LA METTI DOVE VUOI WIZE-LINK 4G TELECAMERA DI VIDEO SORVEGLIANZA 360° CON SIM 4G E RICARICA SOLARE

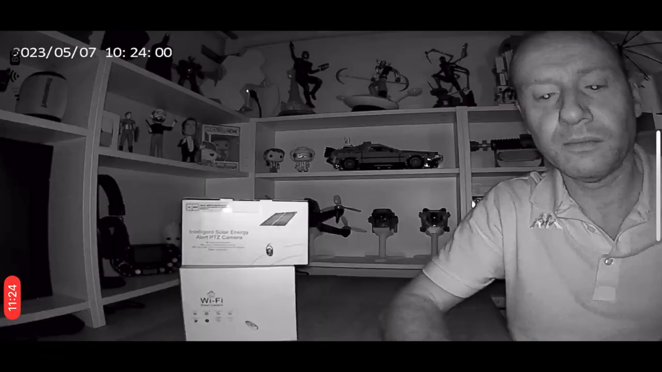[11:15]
di lasciare automatico quindi deciderà lei cosa utilizzare se la modalità di infrarosso o la modalità colori utilizzando i led qua frontali